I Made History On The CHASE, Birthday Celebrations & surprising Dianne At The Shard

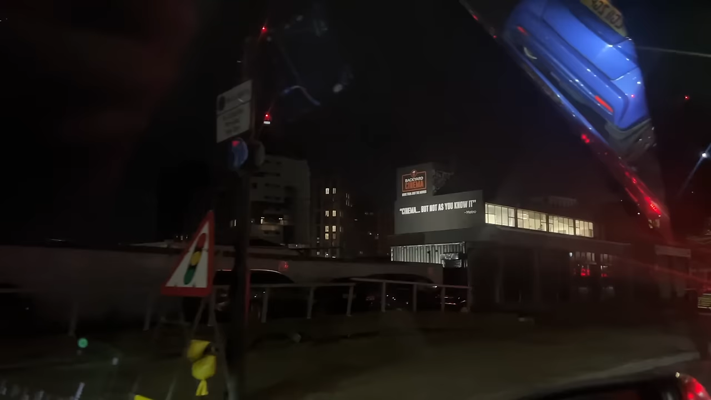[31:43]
Like honestly, all these buildings here, weren't here. We didn't have a backyard cinema. Oh my God. That would've been so much fun.
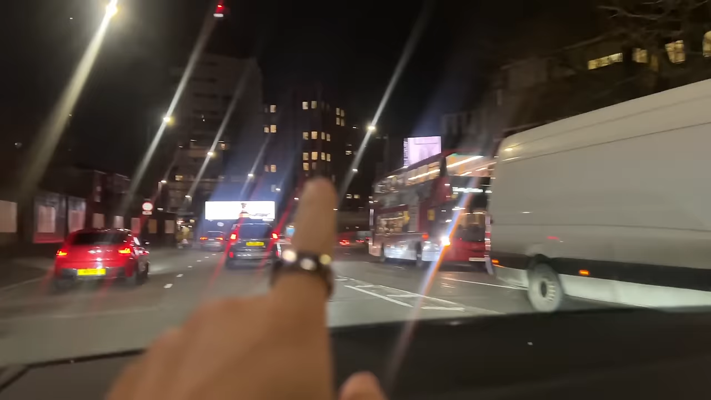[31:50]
All these buildings here in front. These weren't there when I left. Or that one.
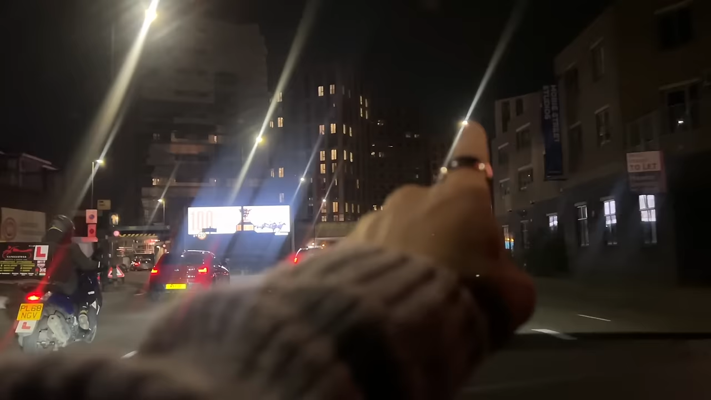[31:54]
Or that one. This looks completely different. Yeah, these are all brand new. This is nuts. Where's the gym?
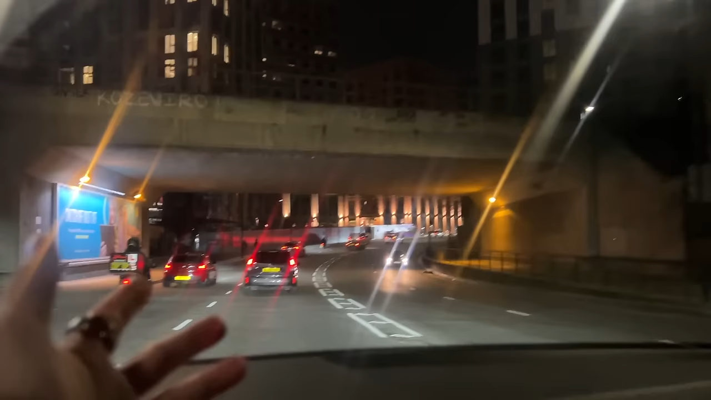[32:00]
There used to be a Virgin Active, like somewhere around here. And that was, it used to be like a home base or a B&Q.
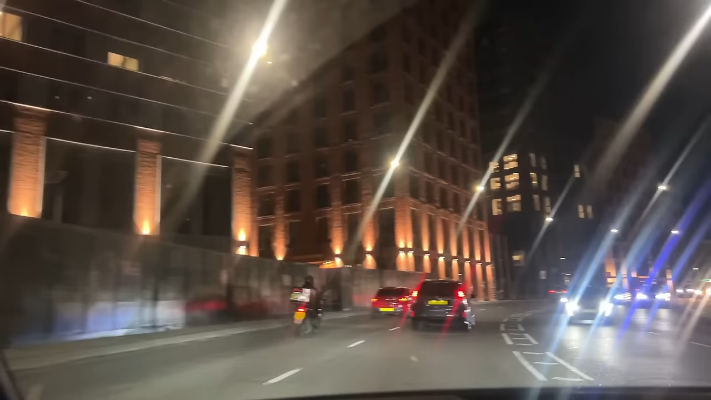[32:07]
Oh my God. That's where me and Byron used to go and get food late at night.
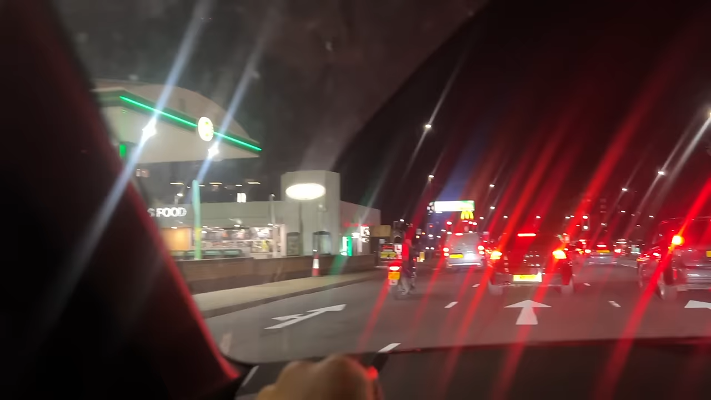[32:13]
More so this place here. This was the McDonald's to go to, wasn't it? And there in the distance is that big advertising board sign, which I had to painstakingly blur out of every shot in vlogs.